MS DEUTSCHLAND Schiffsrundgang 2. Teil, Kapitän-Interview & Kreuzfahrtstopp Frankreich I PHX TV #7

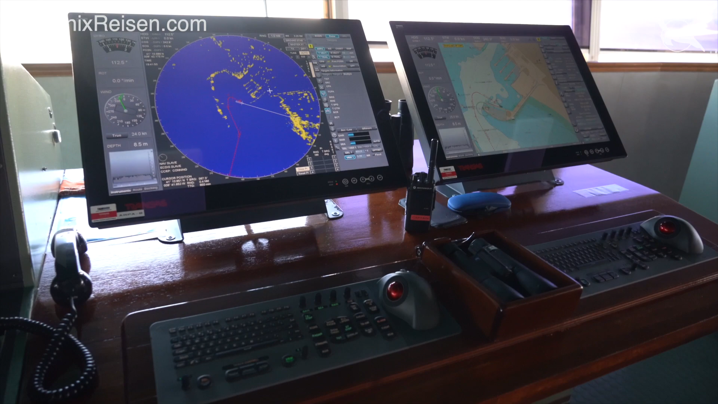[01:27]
ECTIS ist also eine elektronische Seekarte, die dem neuesten Stand entspricht.